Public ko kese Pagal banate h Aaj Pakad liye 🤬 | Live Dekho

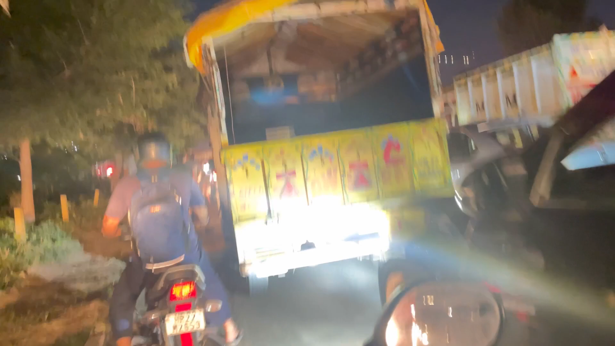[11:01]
के बाद भाई ये रस भरी सबसे ज्यादा ये जिंदगी, ये रस भरी जिंदगी ये सबसे ज्यादा मूड खराब करती है यार।
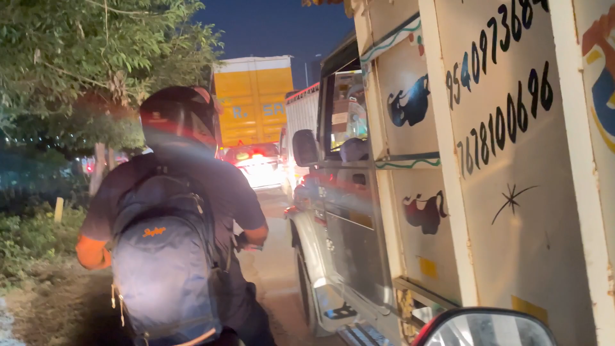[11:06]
पूरा दिन भाग दौड़ करो, पूरा दिन ऐसी तैसी करवाओ, फिर शाम को ये गुड़गांव के ट्रैफिक में फंस जाओ।
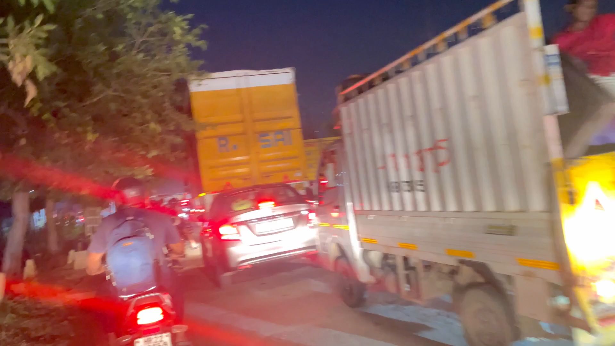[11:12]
घर भी टाइम से पहुंच जाए तो कम से कम आराम कर लें थोड़ा बहुत,
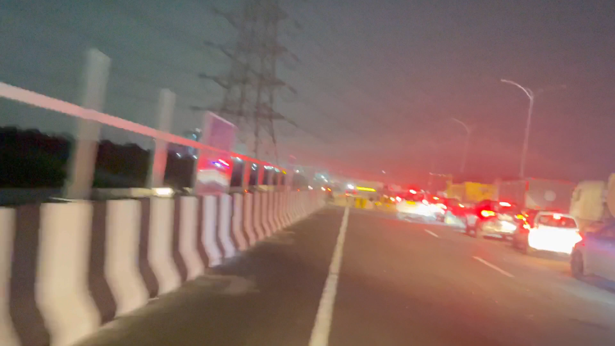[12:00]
चलो भाई ट्रैफिक लगा भाई, यहीं से निकल जा तू, मुझे छोड़ दे, नहीं निकलेगी गाड़ी। अरे सटा के टकटक लगा रखा पूरा, देख ले।